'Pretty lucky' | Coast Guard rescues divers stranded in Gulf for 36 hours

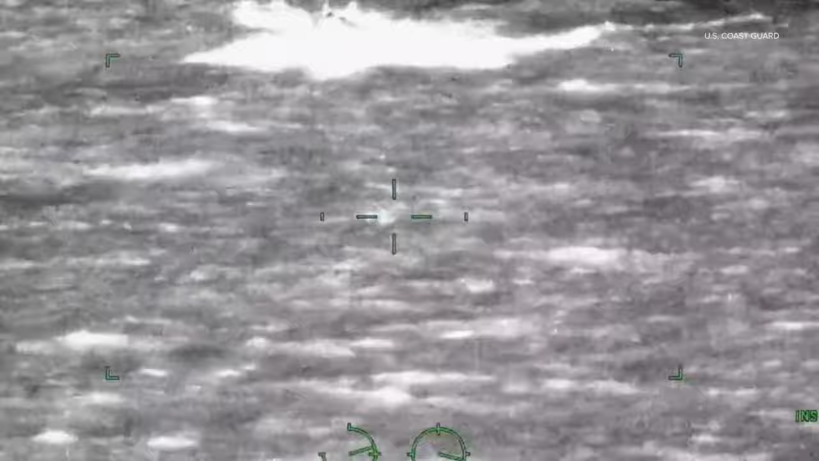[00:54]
This is a video that they shared with us of the rescue that happened. You can barely see those two divers in the water. They had gotten separated from a dive boat, which couldn't find them when the weather got bad on Wednesday. The Coast Guard again searched for them 36 hours
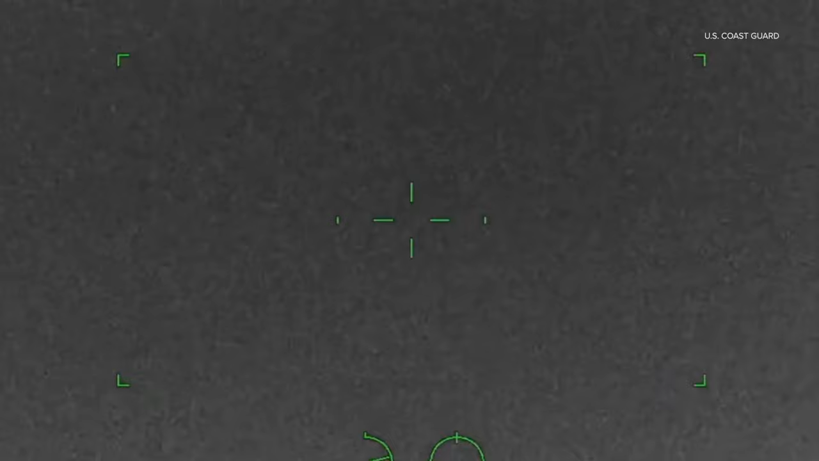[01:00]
until they finally spotted the divers who were shining a flashlight and were using a floaty.
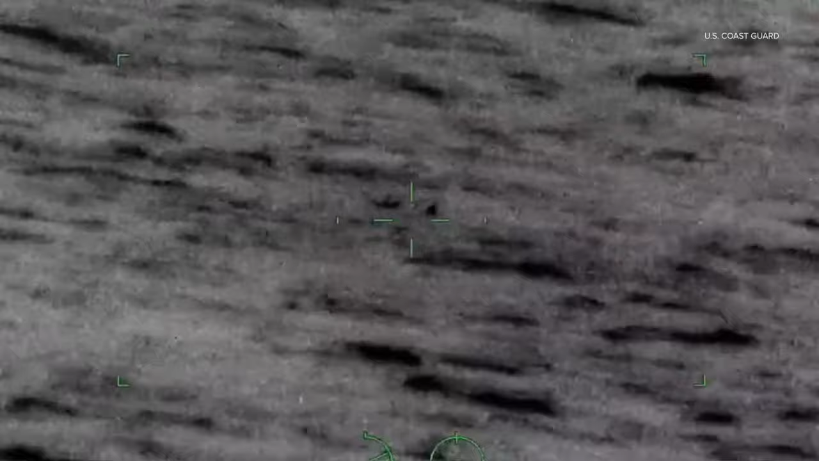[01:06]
I think that was pretty lucky. I mean, we had, like I said, we've not heard from this, been able to interview the survivors yet.